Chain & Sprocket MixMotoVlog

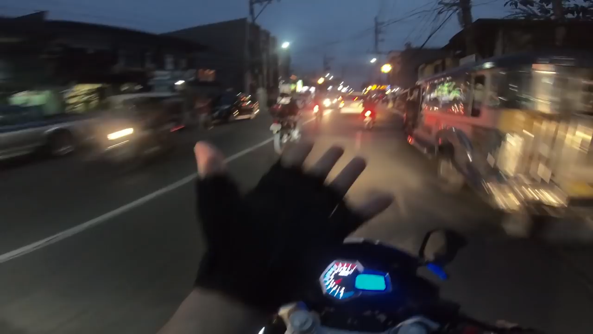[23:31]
Kalaokin after dark. Everything's still open. Last time I rode through here, I had it all filmed and everything, and everything was shut down. It was like a ghost town. There was nothing open. It's kind of neat driving through seeing that.
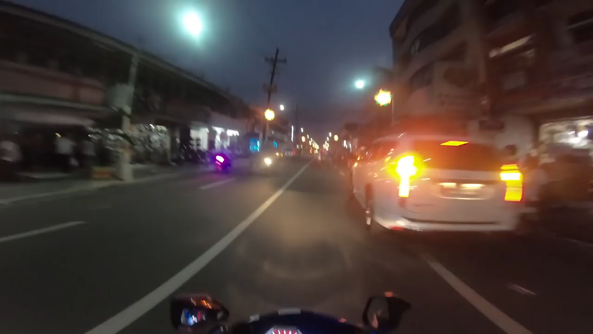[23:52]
And surprising, like every shop was shut down. There's no people here. But I didn't expect it to ever get like that on this road. But for some reason I had no audio again with the GoPro, so I had to delete that.
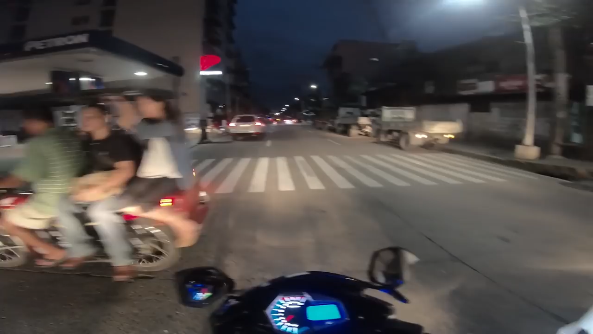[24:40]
Safety. Pull in front of cars, buses, everything.
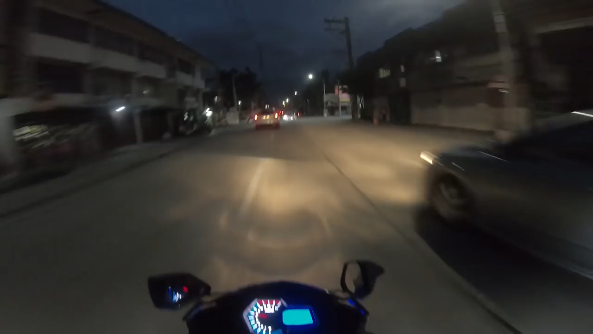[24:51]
We got 65, right? I'll have to look at that later. It's hard to look down the whole time and up when we're in the city. Ah, 65 in second gear.
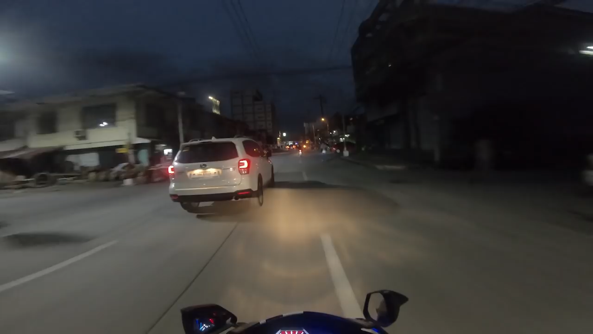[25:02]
Not too bad. So I heard today, if you think this motorcycle lane is bad enough, I heard they're going a step that's much further than that.
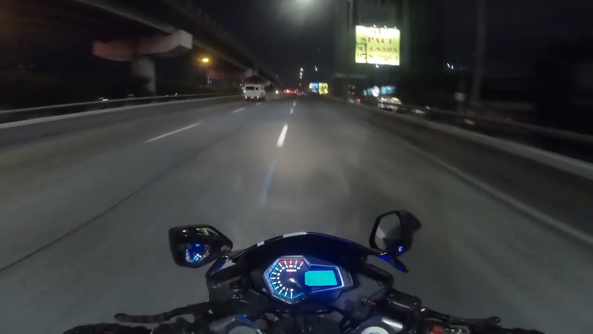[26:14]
Holy shit. It's got much more power now. Much quicker. Much smoother takeoffs and all that. I don't trust this road. See all these bumps?
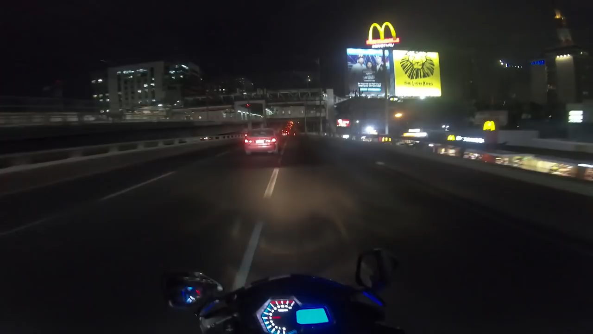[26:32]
I don't want to go fast on it because all these freaking bumps. Everybody keeps asking me for a top speed. I'm like, I don't know. See? Imagine trying to do a top speed and hitting one of these bumps. Going airborne. I've done that on my Boost. I don't like it. I do not like my tires leaving the ground. It goes so bumpy. But I know you can't fix it. Imagine trying to shut down EDSA. Shit. Traffic would really be messed up.
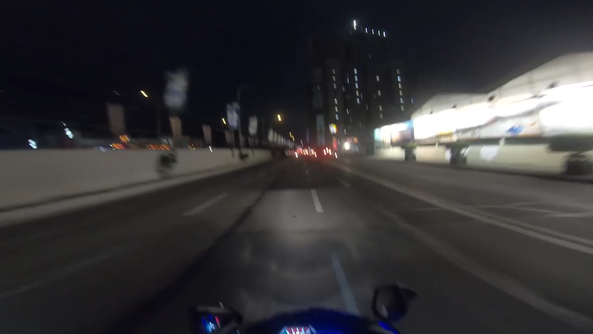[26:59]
So make it last as long as you can.
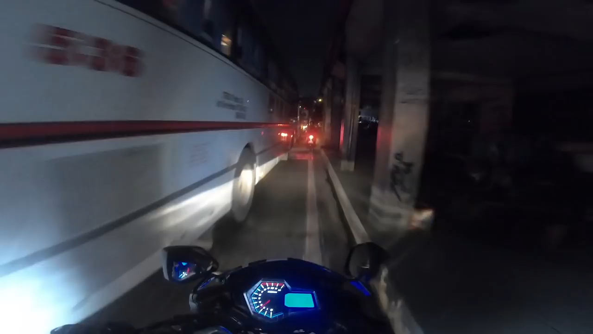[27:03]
Oh shit. Come on, scoot over, people.
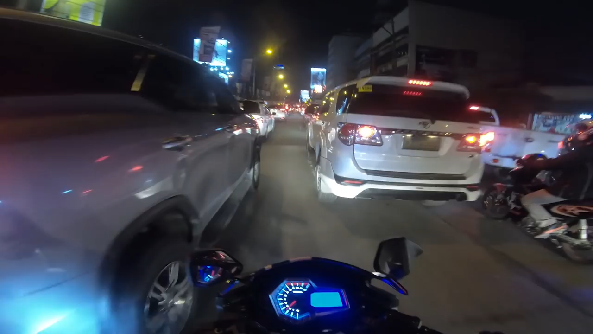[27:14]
What's up with not riding in your lanes?
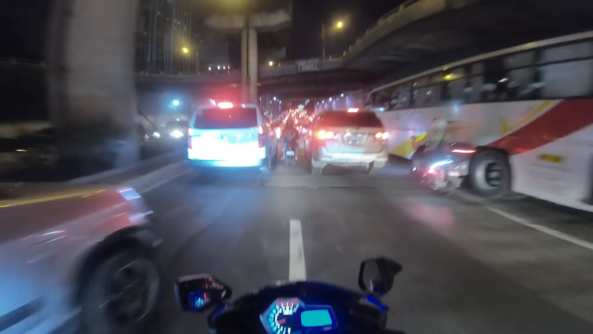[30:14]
That's what makes it hard. You only get two lanes to work with, either side of the motorcycle lane.